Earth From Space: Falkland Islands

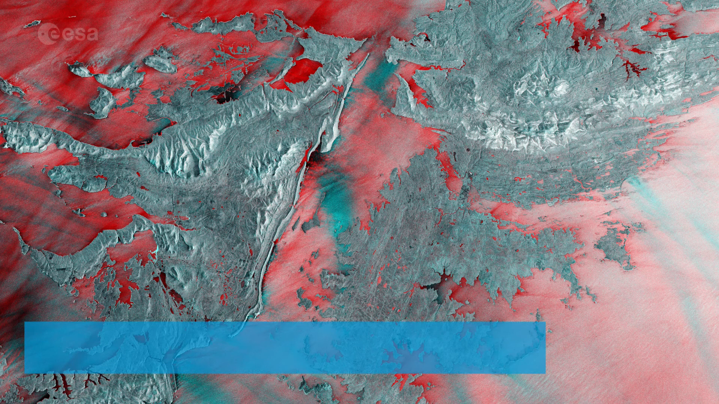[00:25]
In this week's edition, Copernicus Sentinel-1 takes us over the Falkland Islands in the South Atlantic Ocean.
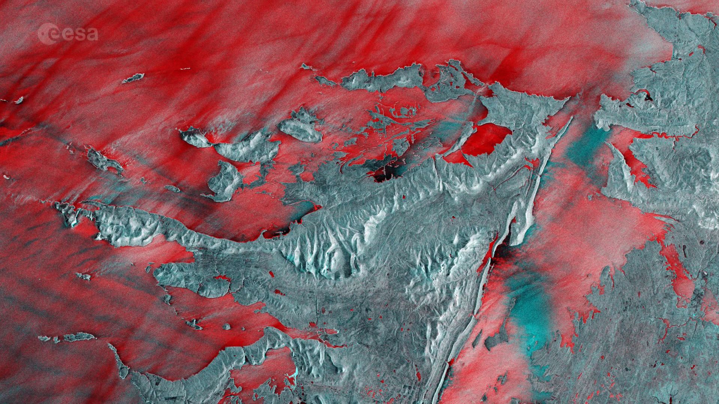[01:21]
Here the main changes between acquisitions occurred in the open ocean, with the bright red colors showing wavy waters in December 2019. The landscape of the Falkland Islands comprises mountain ranges,